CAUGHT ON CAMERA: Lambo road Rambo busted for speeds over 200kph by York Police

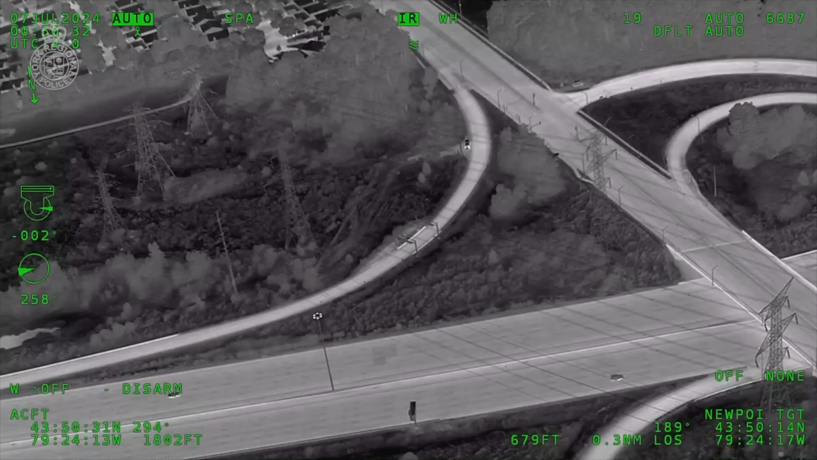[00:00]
Looking for a Lambo high miler coming right at us.
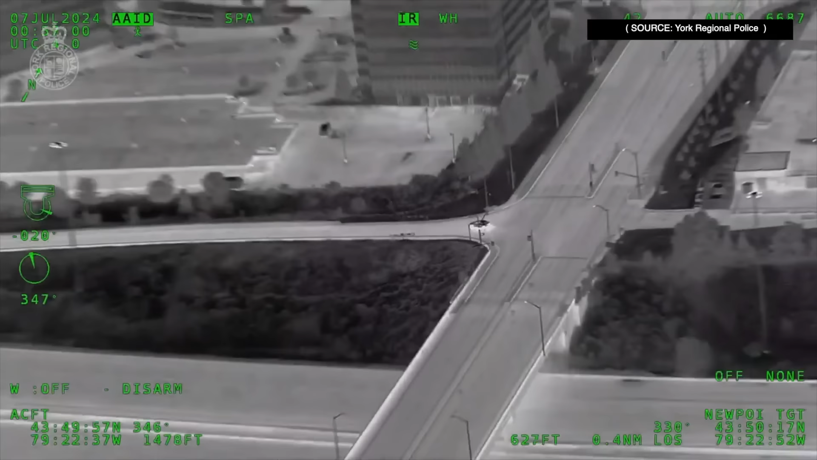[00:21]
Yeah, Air 2, I can confirm there's a good hit on at least one tire. He will ramp 407 west, 407 west, okay.
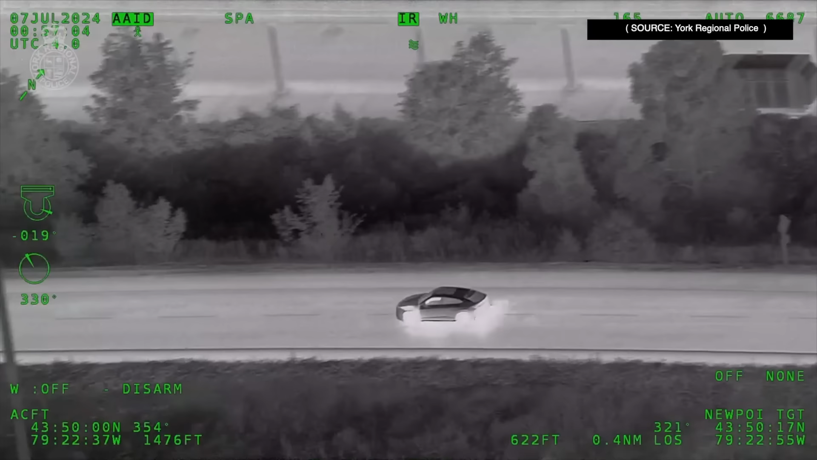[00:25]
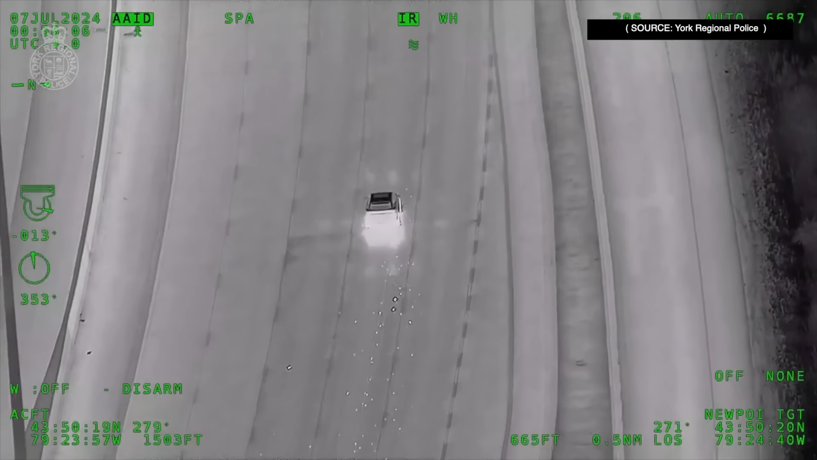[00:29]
And Air 2 is full tire off from the front. He's going to lose it here soon. Units close the distance. Still westbound 407 west of, I think it was Young.
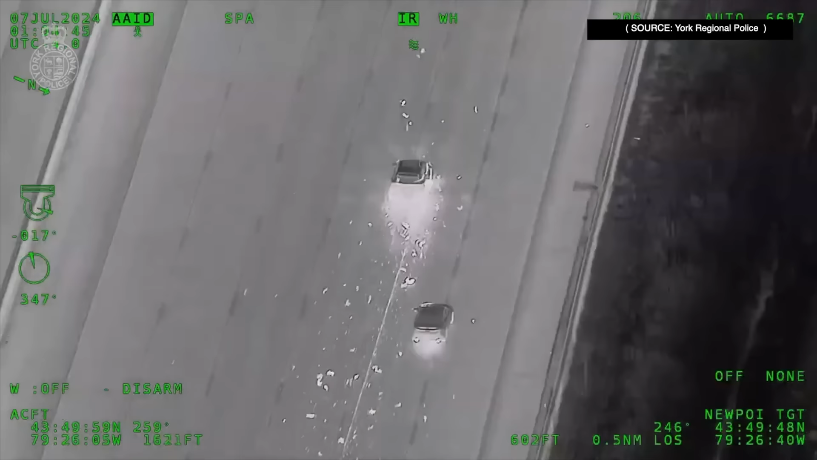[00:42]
Okay, break, break. Air 2, I need the air. Tons of debris coming off the car as he continues westbound 407. Still able to maintain about 140, 150.
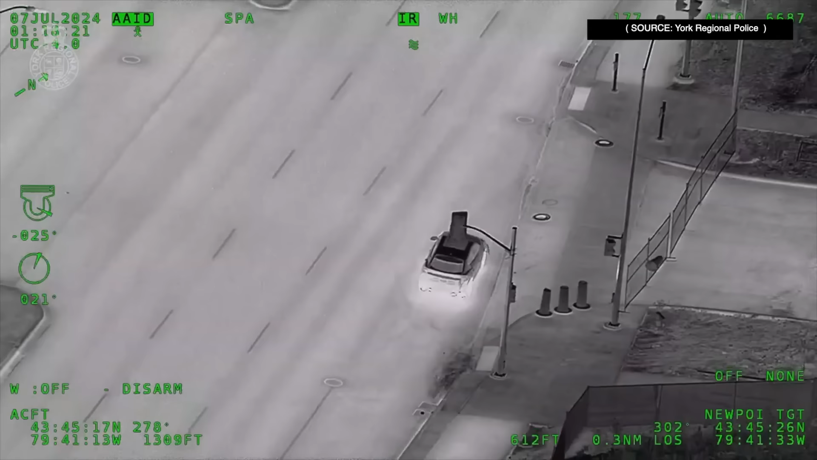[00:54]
Air 2, he just angled for a commercial plaza but there was a fence so he couldn't get in. So he is looking for a bailout.
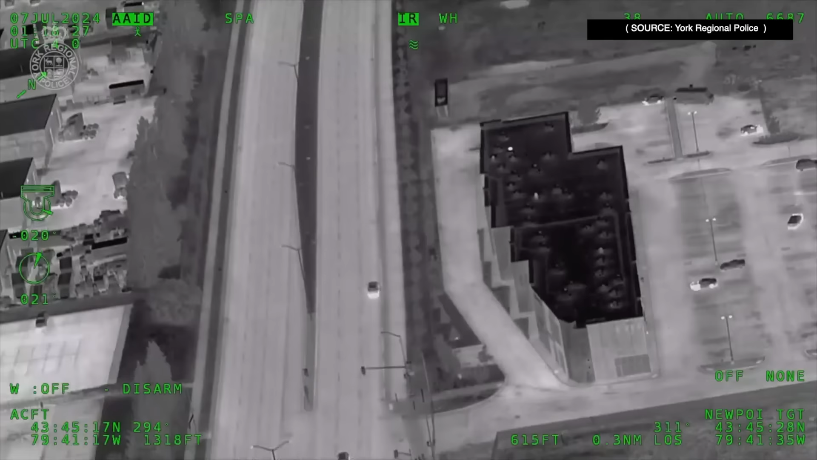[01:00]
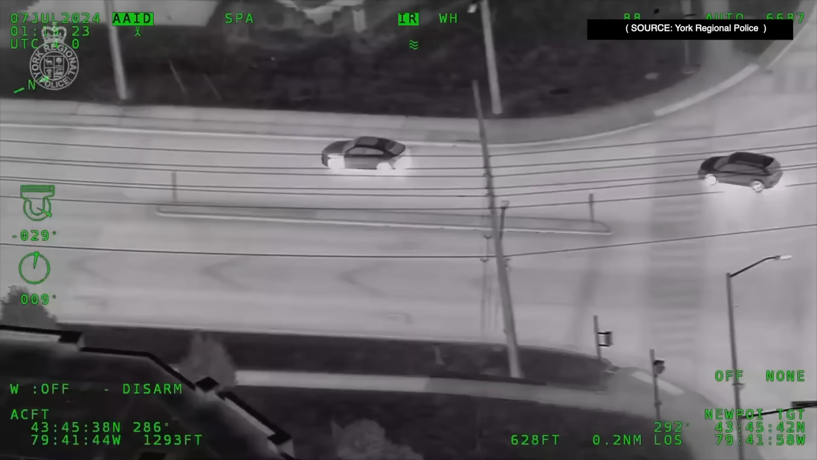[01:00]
Okay, left turn Williams Parkway, immediate right turn into a commercial lot. Immediate right turn into a commercial lot.
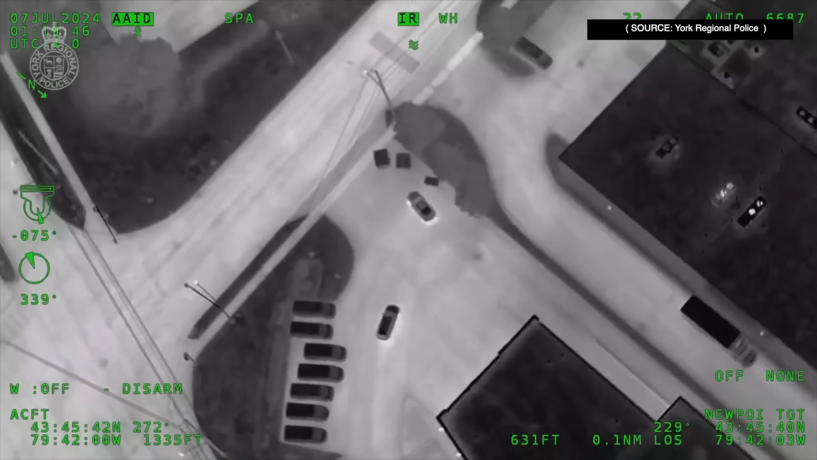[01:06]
I think, okay, this car is here to pick up the passenger.
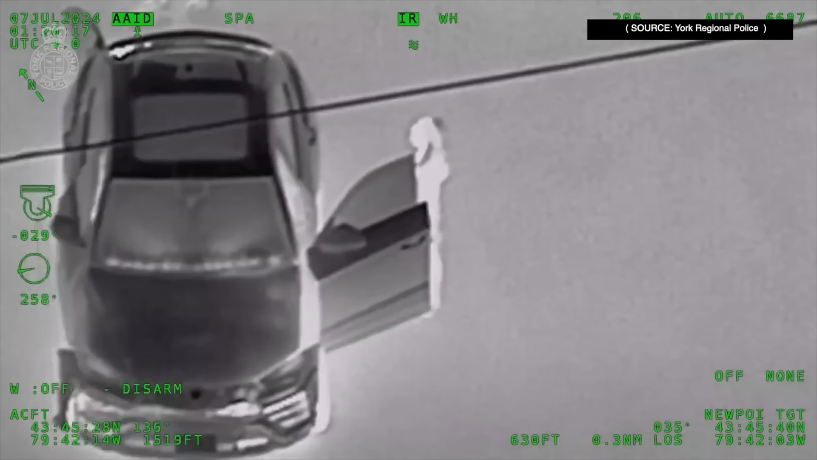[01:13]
Okay, multiple people are getting out of the Lambo. Okay, everybody, move in now, move in now.